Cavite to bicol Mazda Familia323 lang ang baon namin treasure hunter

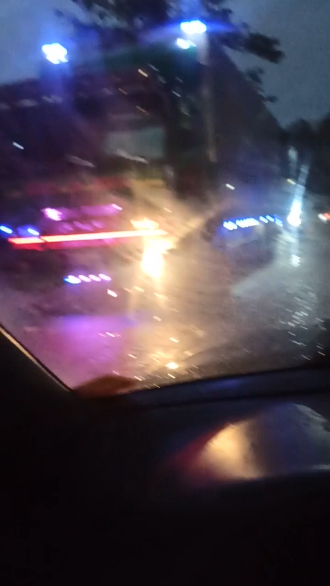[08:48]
ayan good light na ako mga kaibigan kasi wala na nakadilim na